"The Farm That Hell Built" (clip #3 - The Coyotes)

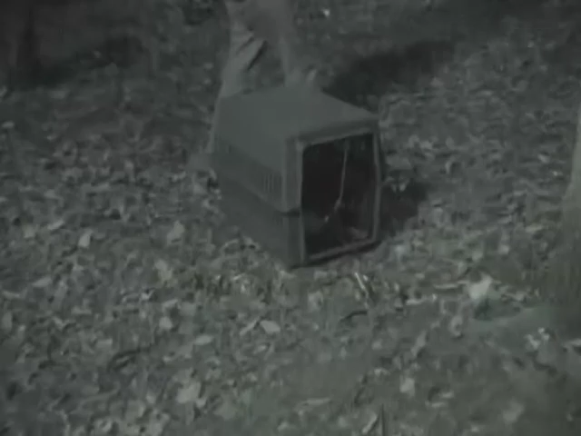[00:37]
there's a Ziploc baggie with the tranquilizer, darts and stuff in it.
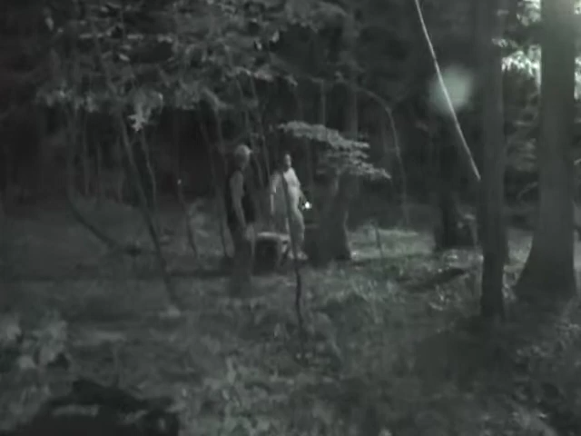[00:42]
Being in the dark with coyotes was a little terrifying. We all had to, I remember we were brought in this room.
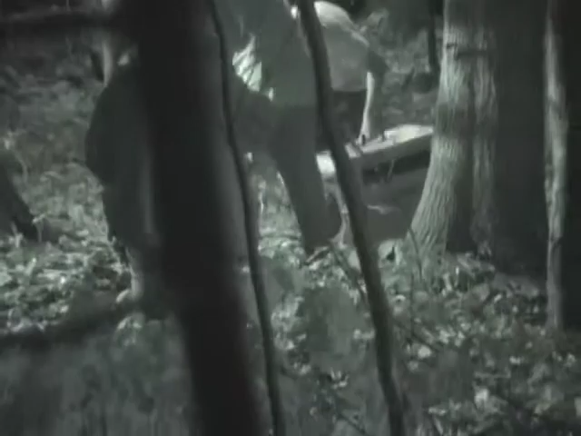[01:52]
They, you know, obviously the wranglers know how to handle them.
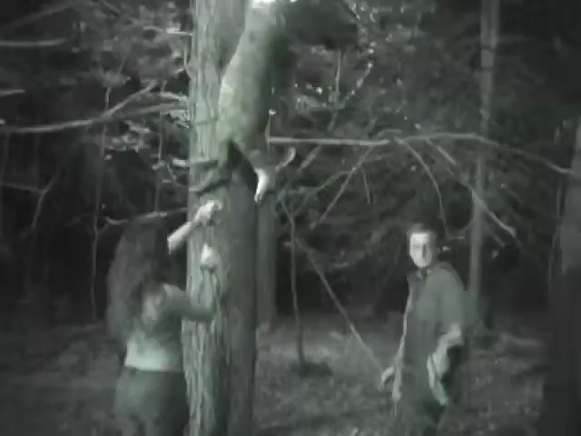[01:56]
It was still really nerve wracking, especially since we had an actual dead deer that we had to hoist up a tree.
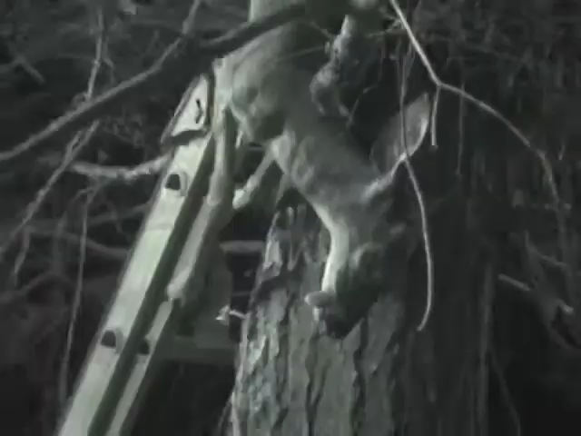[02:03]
So we had to go find a deer on the side of the road, a fresh kill. Now, once we got around to getting the shot with the deer, the deer had thawed a little bit and really, really began to smell.
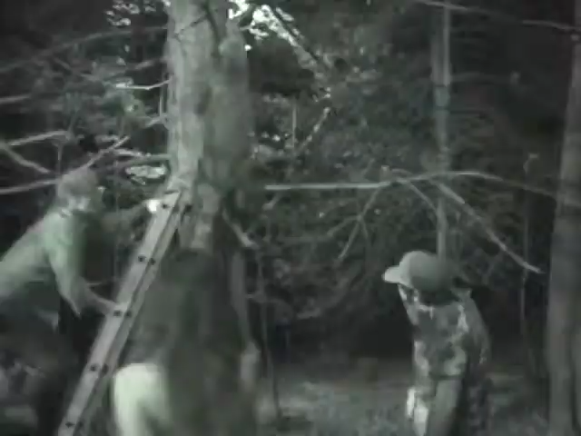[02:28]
Oh my God. We had no idea what was going to happen with these things.
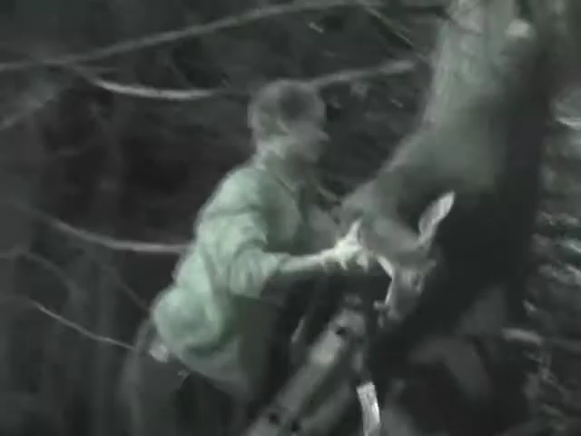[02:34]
We had to build a 60 foot perimeter, eight foot high chain link fence that they couldn't jump over or gnaw through.
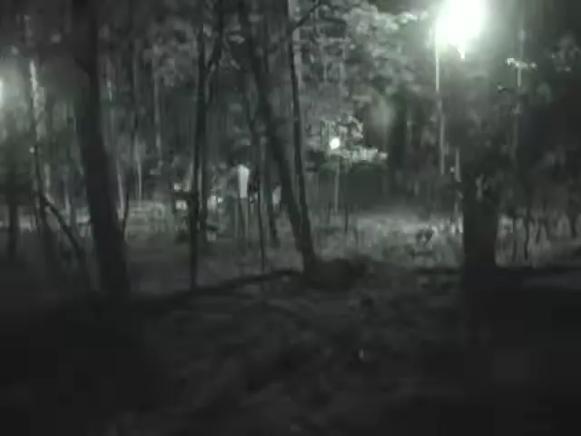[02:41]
You know, we had dead deer hanging from the, hanging from the trees.
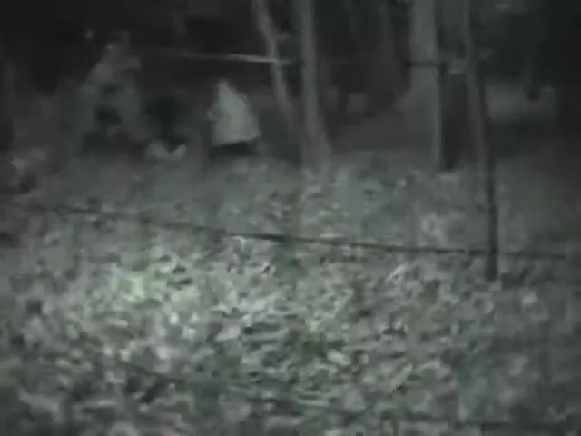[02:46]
We had our actresses covered in blood, chained to the ground and the coyotes walking around.